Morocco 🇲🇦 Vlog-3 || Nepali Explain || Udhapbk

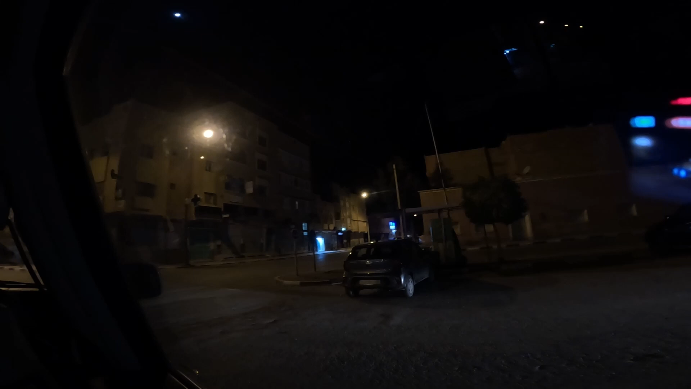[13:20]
Brandy, I'm a little bit better at the Hindu race. But Jelagasma. For the hitch, for the imagination on this. तर तारा चाहिँ मज्जाले देखिन यहाँ एउटा म हेर्नु गाइस मोरोक्को त अरुको 21 दमे त दिनार यसरी यहाँ ग्याङ ग्याङ बसिरहेको हुन्छ बाटो बाटो बाटो बाटोमा लिडस नै छ कोनिको यो ब्लक जोन बनालु यो मलाई गरि रात भरि खुल्लै छ नि हो सिटी त अनि यतिखेर
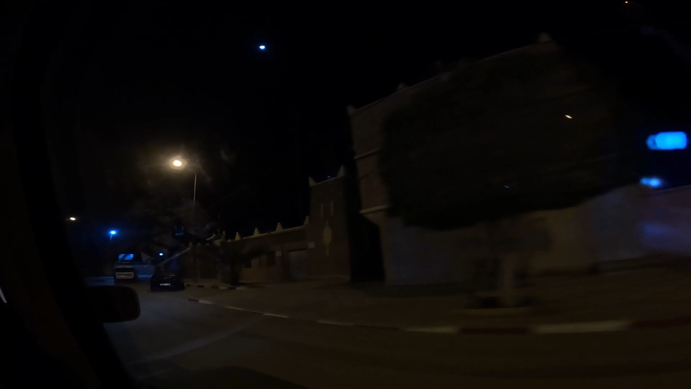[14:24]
अदि दशन बन्द खतरा गेनुम पाला सेरङको यसको यो सिटी तिर मेन क्यापिटल सिटी गर भनेको त बब्बल डेभलप छ हैन भव्य यो गल्फको सिटीहरु भन्दा बब्बल बल रहेछ